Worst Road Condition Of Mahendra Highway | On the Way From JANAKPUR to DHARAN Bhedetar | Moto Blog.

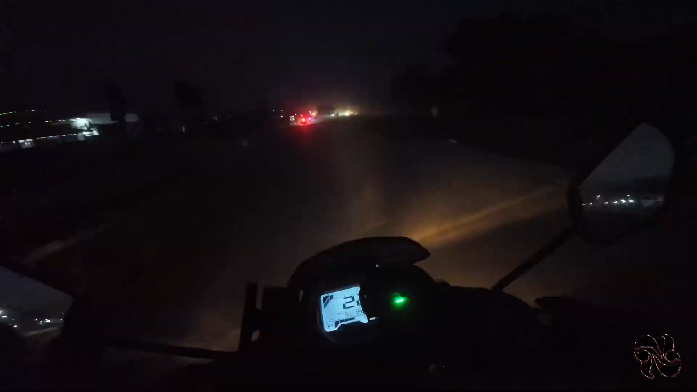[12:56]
यो बाटो चाहिँ यति खत्तम छ, यस्तो खत्तम छ, यस्तो खत्तम छ भनिन सक्ने छ क्या,